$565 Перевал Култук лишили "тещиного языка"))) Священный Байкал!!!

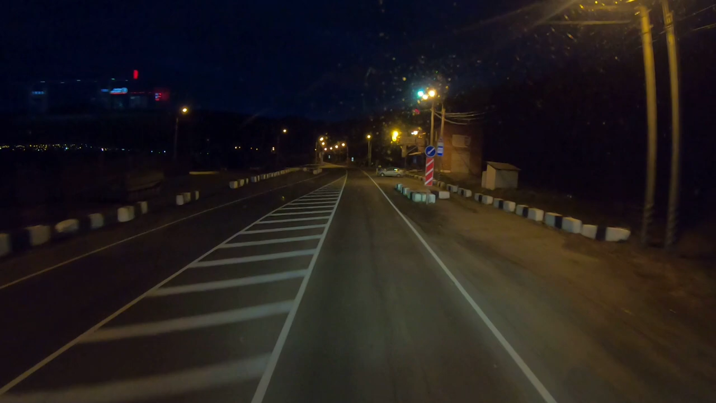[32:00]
Инспектор на посту тоже есть. И инспектор решил меня остановить.
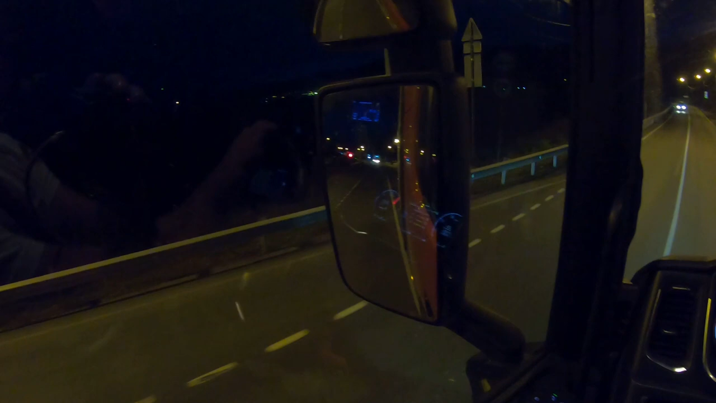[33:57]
Следующая машинка идет. Делать ему нечего. Вроде в телефоне играется, а потом что-то останавливает.
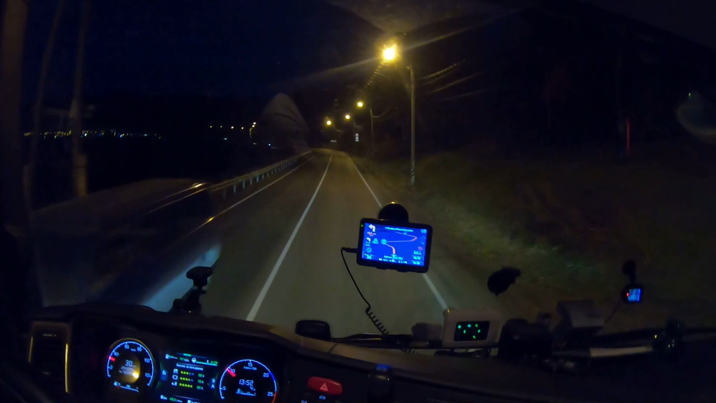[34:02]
Что везет, и все. Второй раз тут остановили. Вот сколько езжу. Нет, третий. Тут у нас Байкальск. За бортом плюс 2.
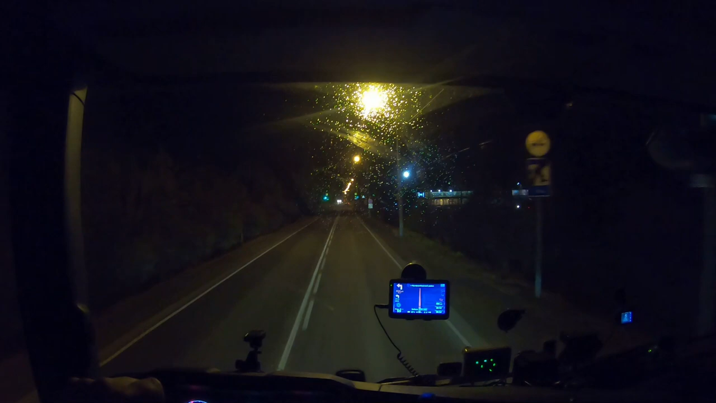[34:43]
Горностай нас поджидал. Главное, дождь идет, плюс 2, и эти летают. Мотыльки еще ночные. Вон размазан один, вон наверху один. Там один размазался. Да вот от Слюдянки сюда до Байкальска. Что-то они там вдоль Байкала. Уже давно должны спячку залечь. Снег лежит.
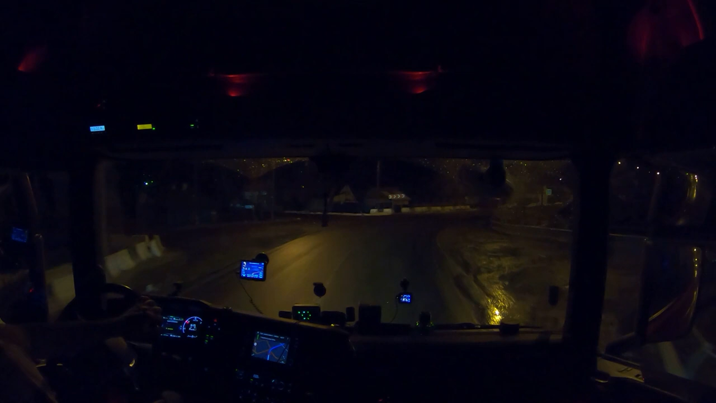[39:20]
глянул взад в зеркала и понял, что мы, ребятки, уже со леса все чумазы. Время 10:30. Не знаю. Думал до багульника, это уже которая за Мадриком кафешка.
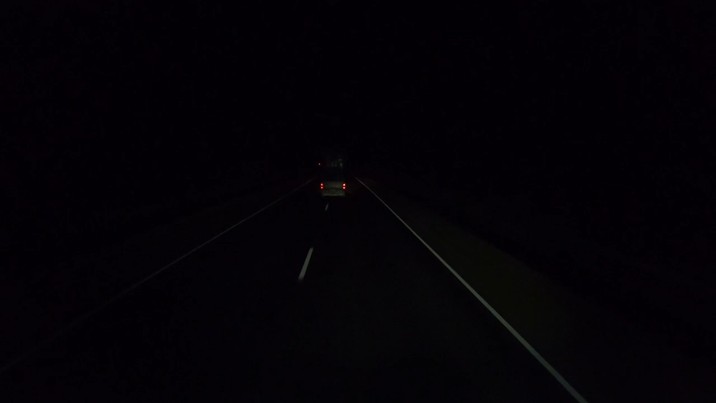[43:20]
Смотрите, друзья. Сейчас, может, этот... Я не представляю, как он едет. Маленький микроавтобусик, то пусть какой-то, знаете, я, наверное, газку подкину, сейчас мы поедем по этому. И Линка, по-моему, она должна освещена быть.
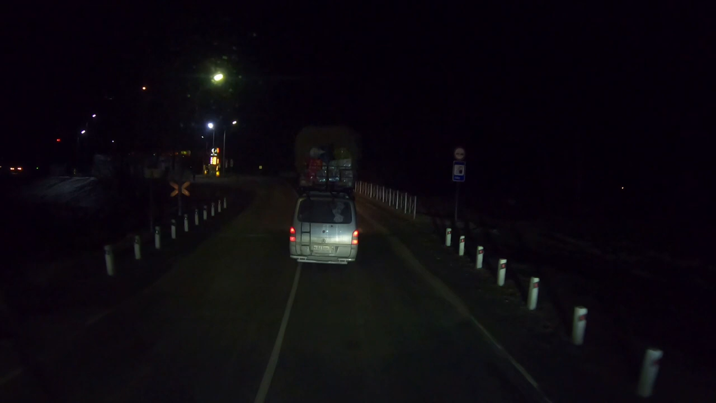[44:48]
Видел, как узбеки едут к себе в Узбекистан, ну, чтобы вот, ну, у них и то меньше высота была. А это, смотрите, какой красавчик. Решил
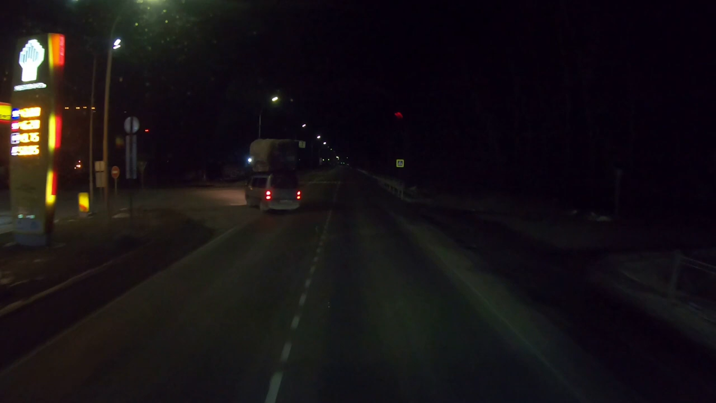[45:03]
съехать. Да. Ему малейший поворот, малейшее что, положить всего 3 секунды. Это у нас уже Илинка. У нас остался сейчас Илинку пройдем, Мандрик перевалится через гору. И там чуть-чуть вдоль Селенги, и у нас уже Улан-Удэ.